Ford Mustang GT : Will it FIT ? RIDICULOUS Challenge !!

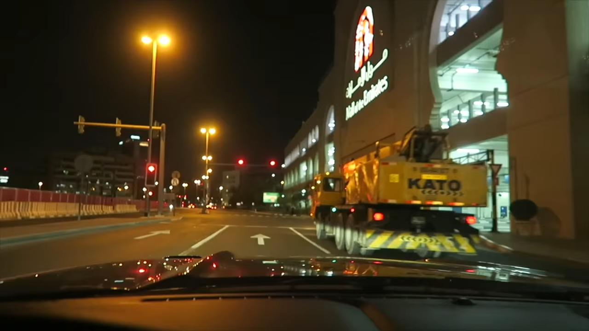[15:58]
This truck wants a race. I feel it. I feel it. He's giving me that look.